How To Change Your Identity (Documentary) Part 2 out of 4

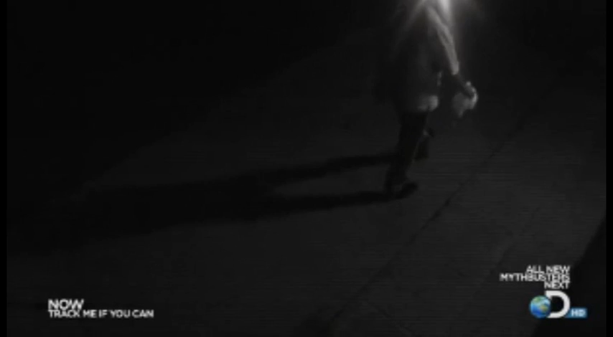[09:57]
With so many lights concentrated together, they overwhelm the camera, creating a halo effect.